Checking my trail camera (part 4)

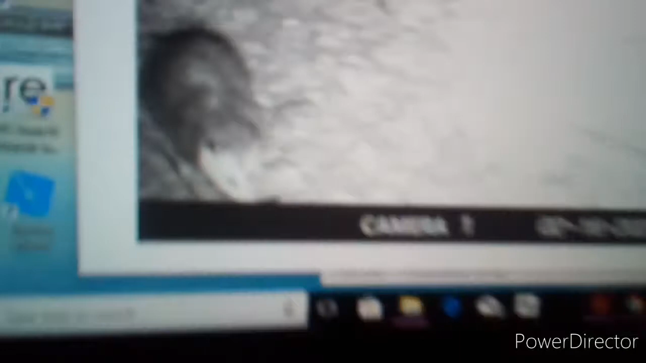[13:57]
It should be the possum. It's the possum. Yeah, it's the possum.
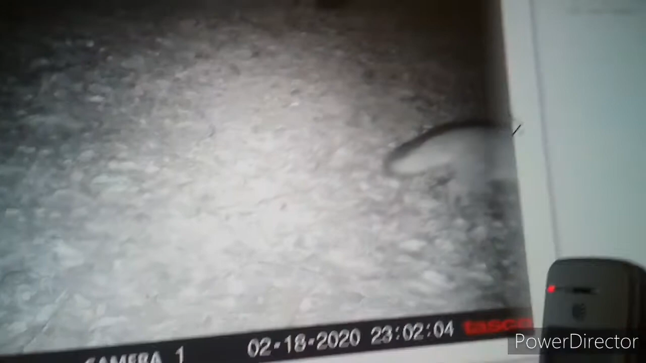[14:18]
Fox again. Nothing again. Nothing again.
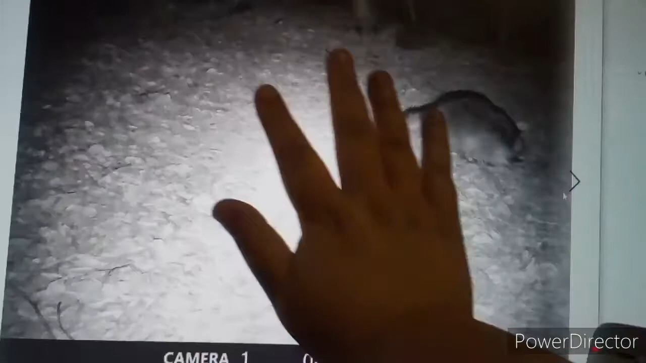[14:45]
That's a huge thing. That thing is huge.
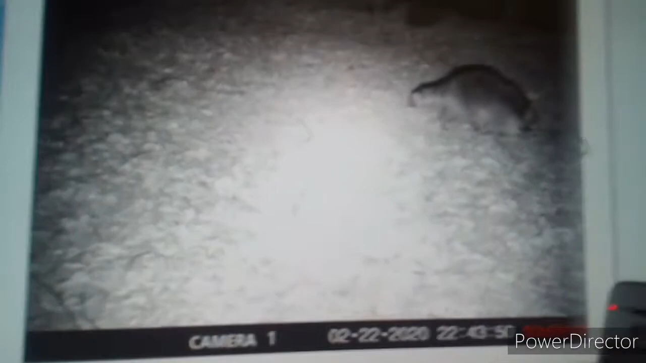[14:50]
That thing is huge.
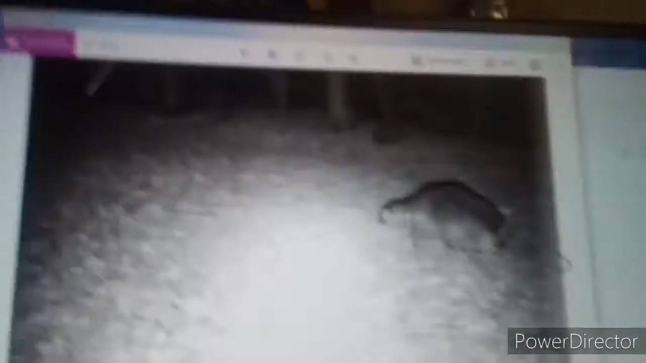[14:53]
He wouldn't even fit in the tree.